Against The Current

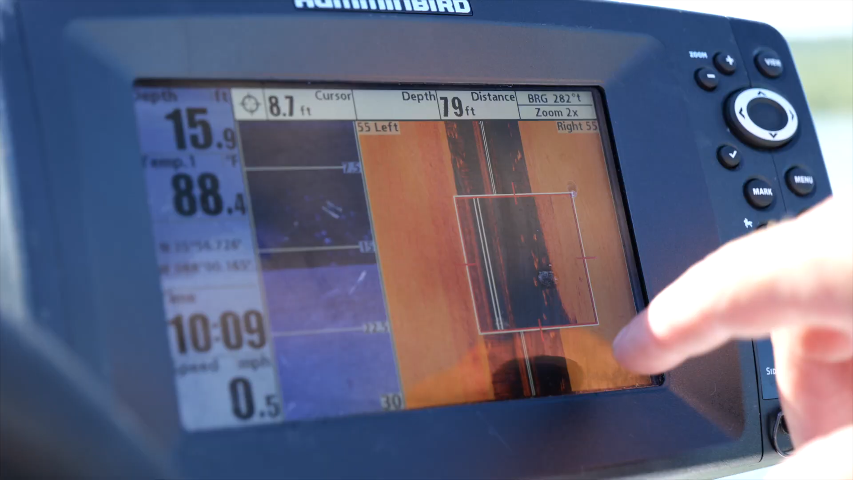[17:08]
On screen: water 88.4°F, speed 0.5 mph
We just went over a school of Asian carp probably big heads they're down deep but they're really
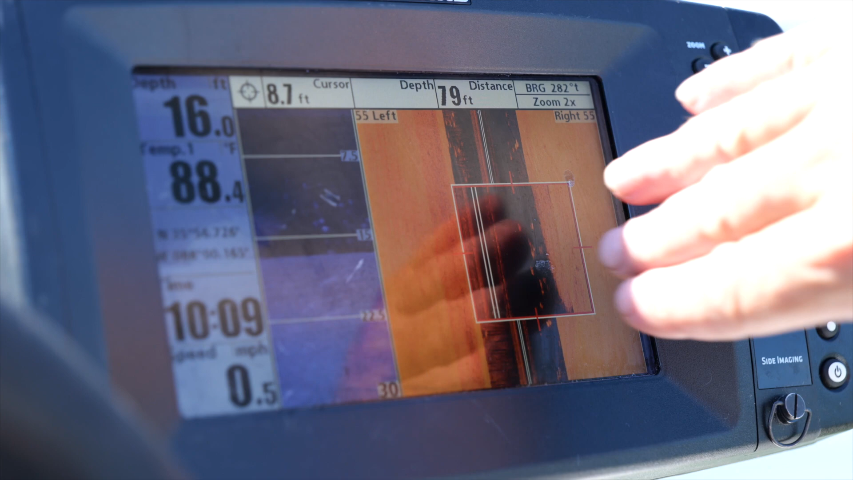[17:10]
On screen: depth 16.0 ft, water 88.4°F, speed 0.5 mph
about from the bottom up to within about six feet of the surface it's a loose school they're big fish.